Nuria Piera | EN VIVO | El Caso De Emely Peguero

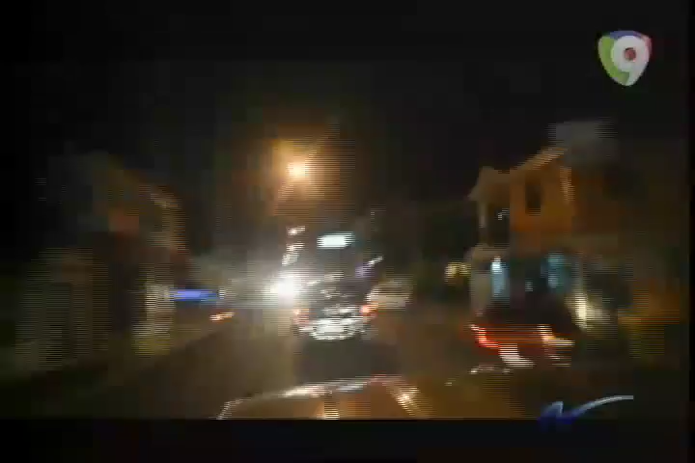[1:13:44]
Vamos a casi 100 kilómetros por hora en las cañonetas. Era todo muy peligroso en la calle. Íbamos rumbo a Salcedo y allí llegamos en un momentito.
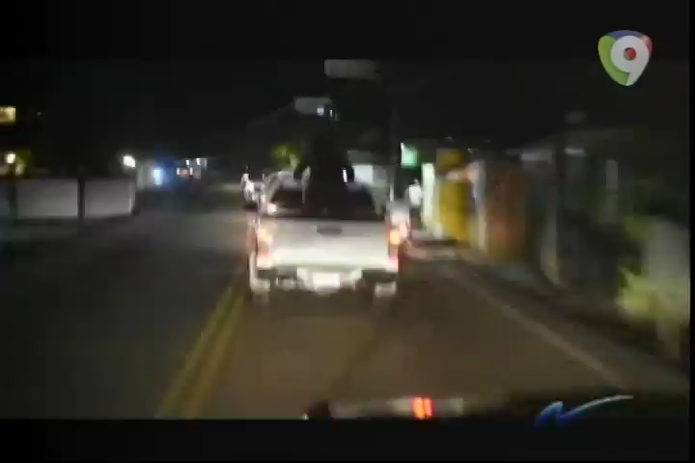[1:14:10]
abusando para después pararse y tomar refresco.